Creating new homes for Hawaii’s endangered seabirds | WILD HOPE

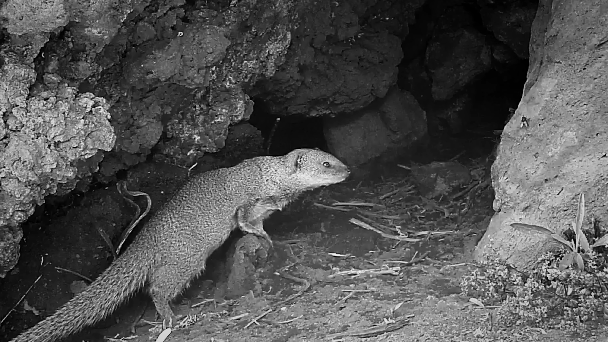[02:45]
Non-native predators, like rats and mongooses, have decimated seabird populations.
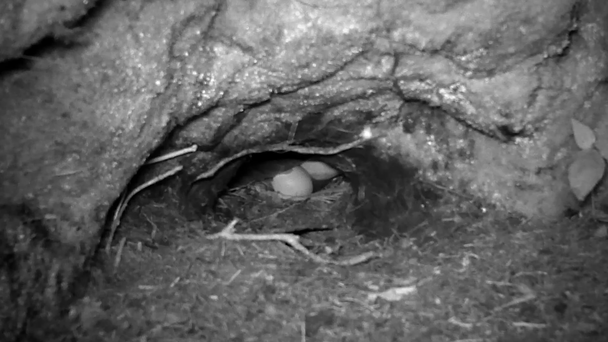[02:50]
They dig into the birds' burrows and eat their eggs and chicks.
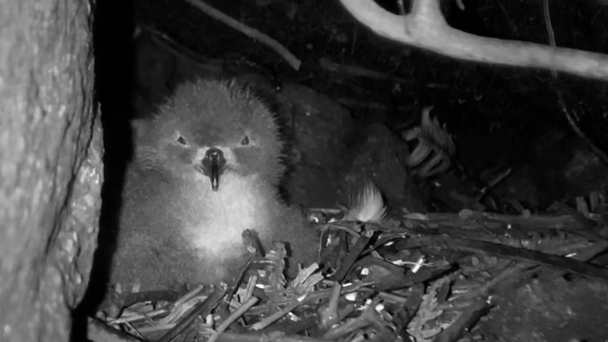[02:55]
All of these predators were introduced by people.
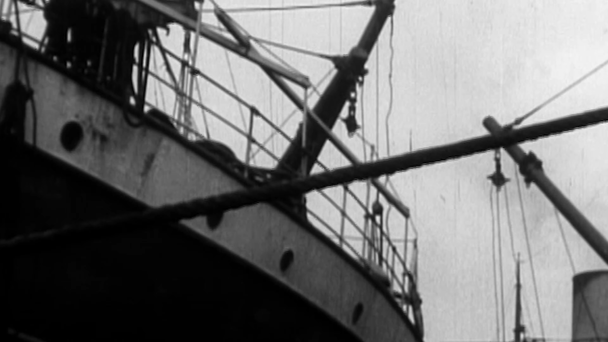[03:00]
The very early ships came and rats ran off of the ships when they were tied to shore.
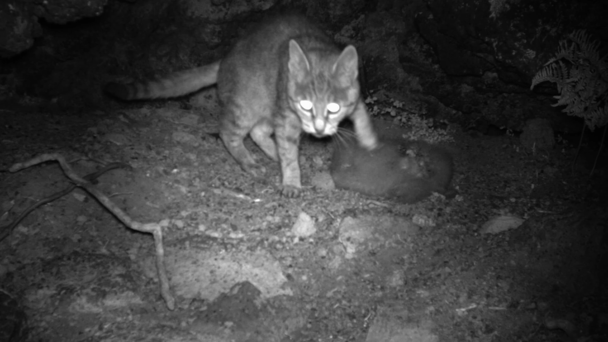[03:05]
Cats came. The mongoose were actually introduced to control rats in the sugarcane fields.
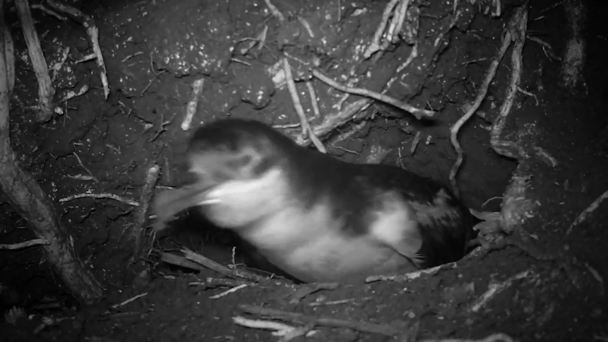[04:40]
Critically endangered a'o, or Newell's shearwaters, prefer burrows beneath ferns and tree roots on steep slopes.
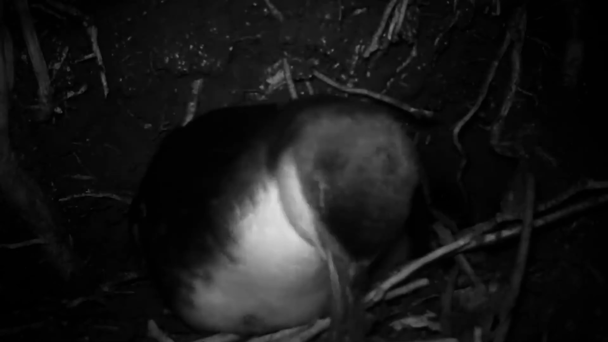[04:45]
So Jay Penniman and his team at the Maui Nui Seabird Recovery Project are taking an innovative approach.
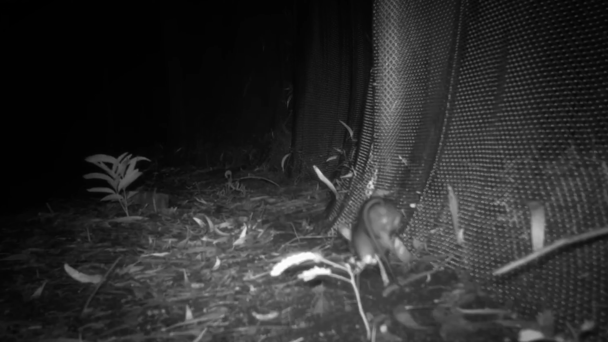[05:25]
They have mesh that's small enough that the mice and the rats cannot get through.
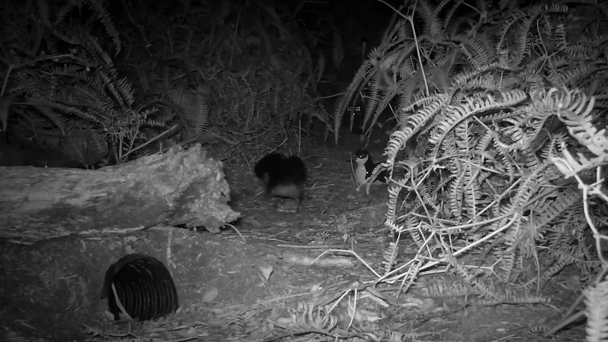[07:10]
They want to be near others of their same kind.
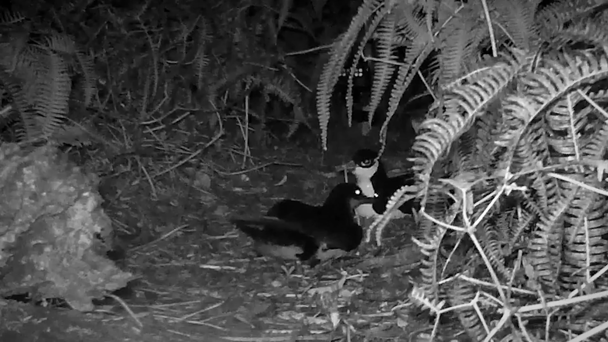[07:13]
And if they see a decoy, a bird that looks like themselves or another seabird, then they're more likely to come in.